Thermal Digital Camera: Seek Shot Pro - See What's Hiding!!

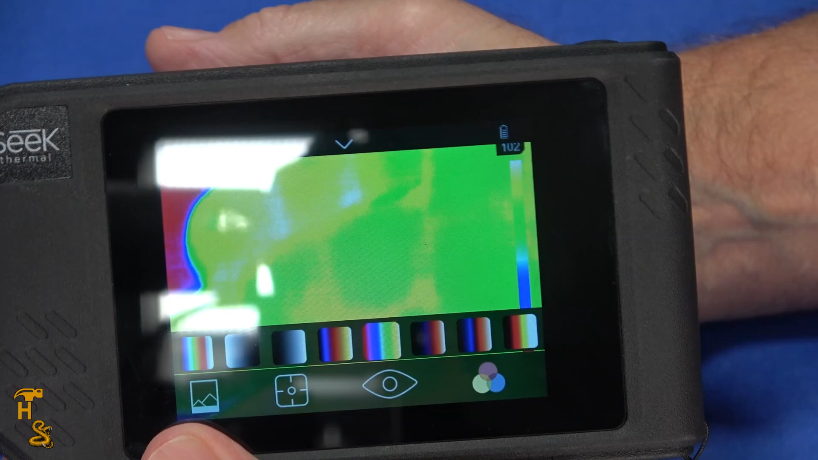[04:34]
mode but you'll see depending on what it is you want to do there's different color palettes you can use and
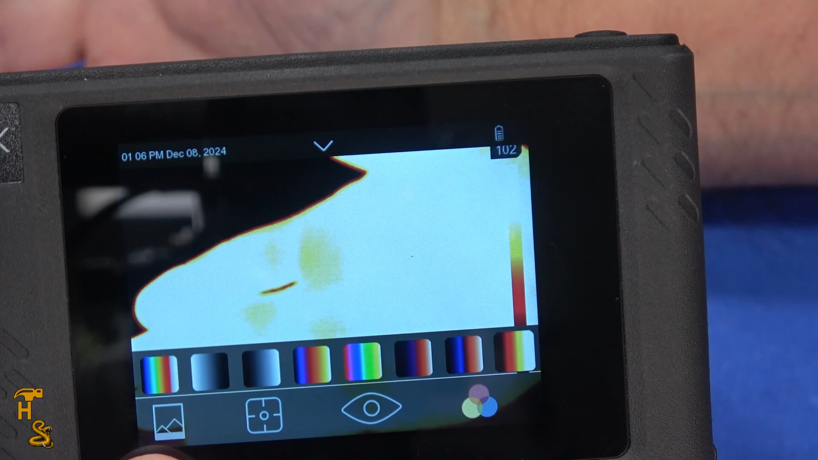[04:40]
get different colorations on your hand in different saturation the one that i tend to use the most
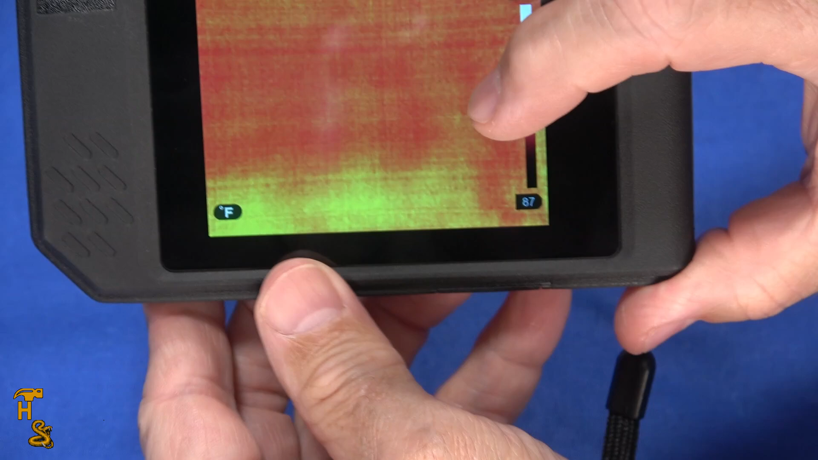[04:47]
is this bluish one right here and that's the one i had it in in the beginning that one seems to give me the most useful view of the
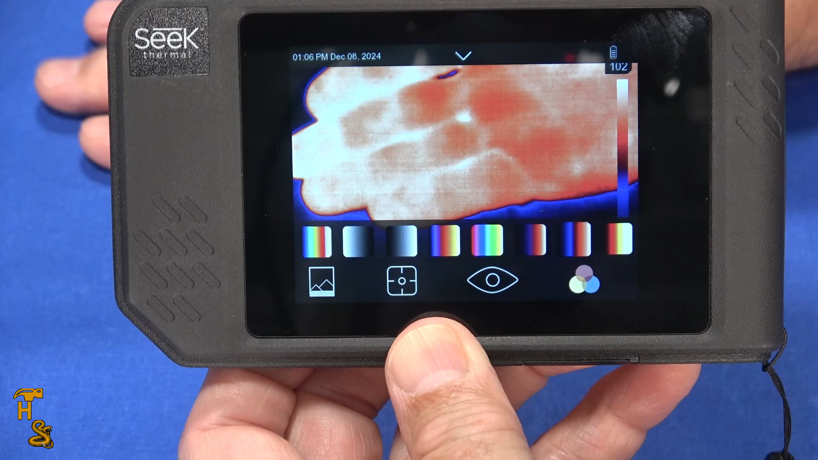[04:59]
object that i'm wanting to do so the next thing i'll kind of show you is a few other things so
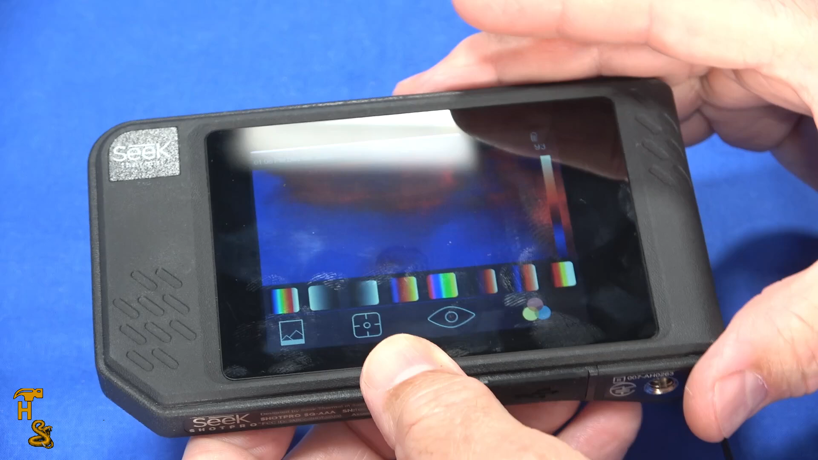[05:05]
here's an image of a cat sitting in its bed and you can clearly see that it's a cat it gives you
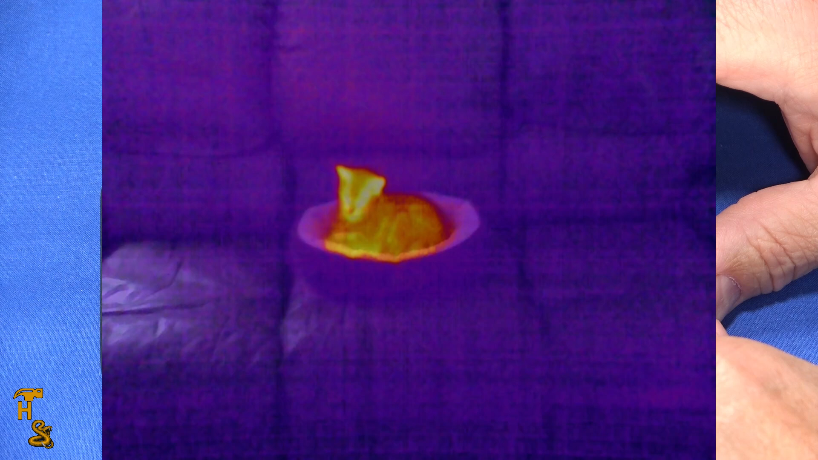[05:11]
all the information you would need to know that this is a cat this is the same cat with a temperature display so it's showing the temperature of that part of the cat's body so it is useful for locating and identifying animals if you
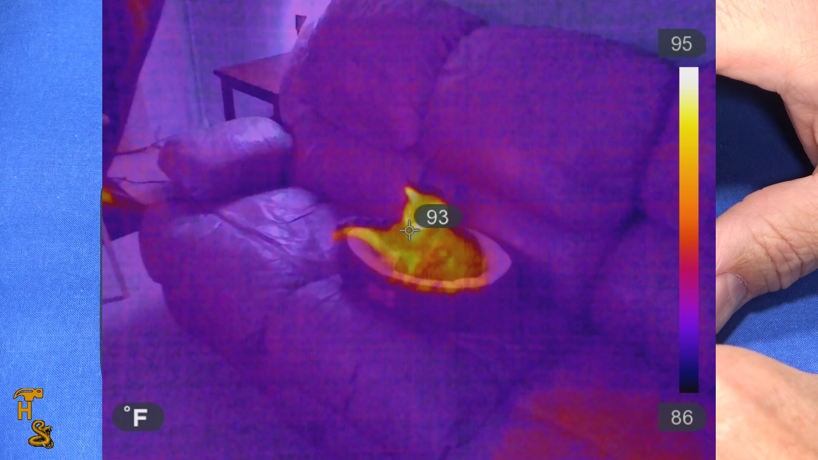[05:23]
On screen: spot 93°F, scale top 95°F, scale bottom 86°F
had a raccoon in the in the yard hidden in the bushes you'd be able to tell it's a raccoon and this one is the this is a convention a convection oven so it's the heat fan assembly at the back of the convection oven and you can clearly see that there's a big difference between the temperature of the body of the oven and the convection because what i did
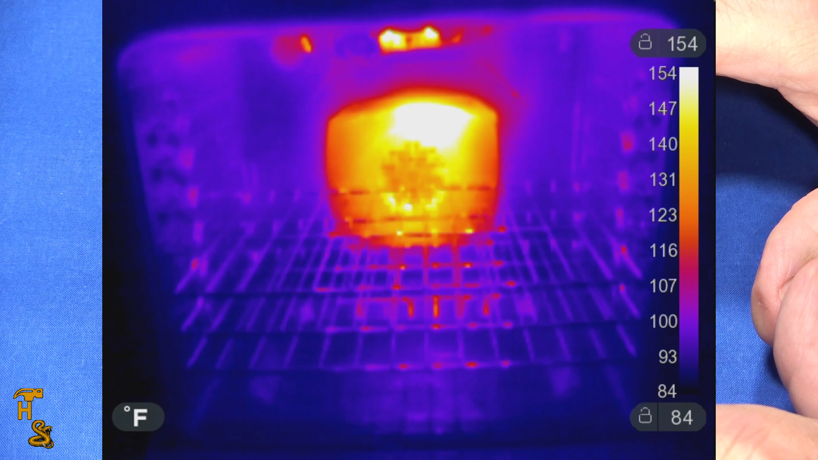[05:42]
On screen: scale top 154°F, scale bottom 84°F
is i turned it on for about 30 seconds to create a heat differential but the other thing if you look here here's the door and it looks like there's a heating element in the door that's actually a infrared reflection of the top heating elements but the thermal image is very clear and it shows you you can see very clearly see the heating element reflected off the glass of the door
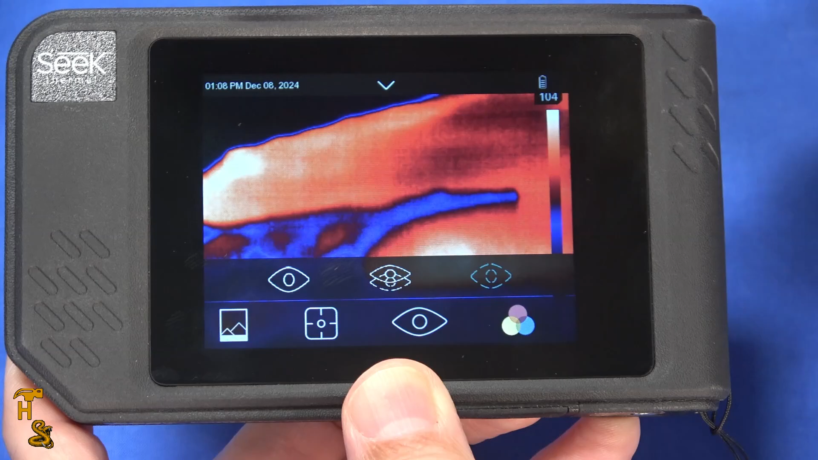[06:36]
this is pure thermal so this is a thermal image of my hand this fusion
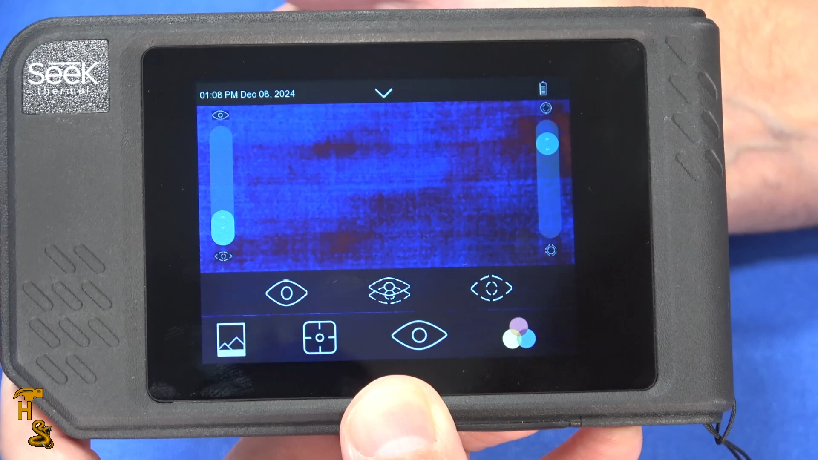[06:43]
if i get it to take what this does is it merges a visible light and a thermal image and
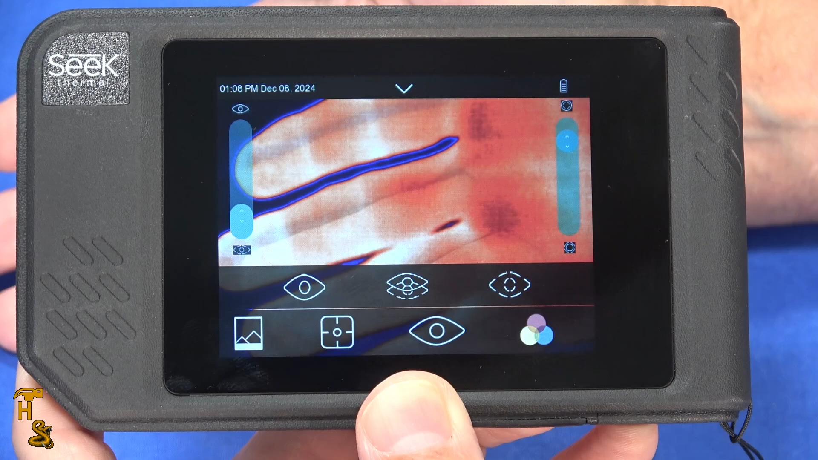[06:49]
right now the overlay is not perfectly lined up there's an option in here to adjust the overlay unfortunately it's there's parallax it's distance specific so i'm going to show you a difference between the various
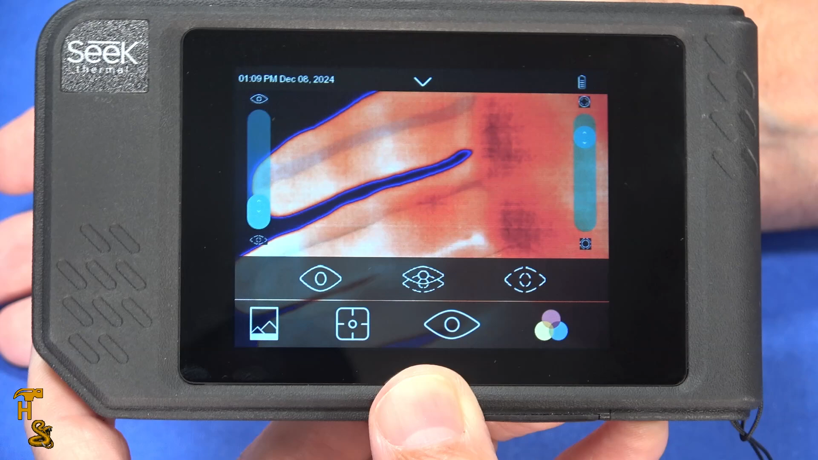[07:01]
modes in the pool area where i do have it lined up and you can see there's some tile areas and some other things that'll kind of show the sharpness of it so here it is with just the thermal here it is with
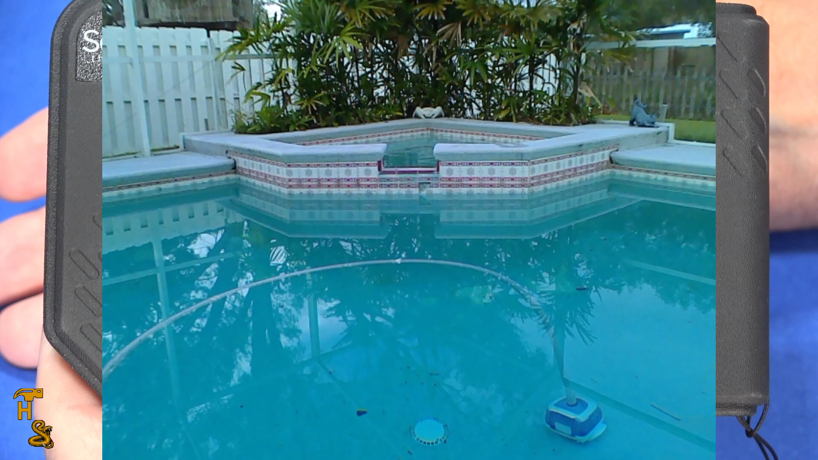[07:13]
the visible and then here it is with the fusion and you'll see that they overlay nicely so i have it calibrated for that distance so if you're going to use the fusion mode which is very useful in equipment if you're trying to figure out what
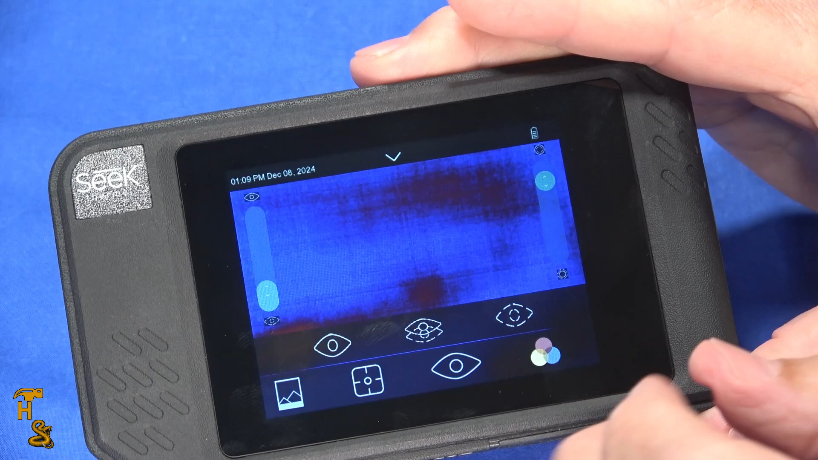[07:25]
is that thing that's hot if you can get a little bit of the the visible light outline of it you can identify
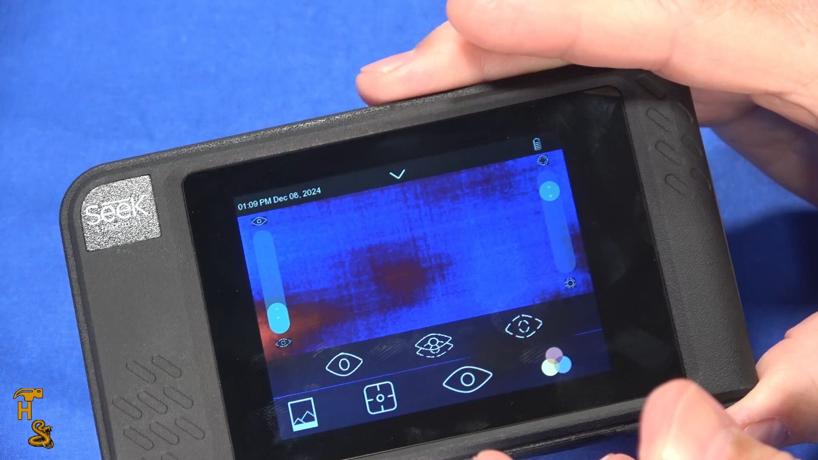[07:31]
oh that's the power supplier that's that resistor or that capacitor and you can adjust the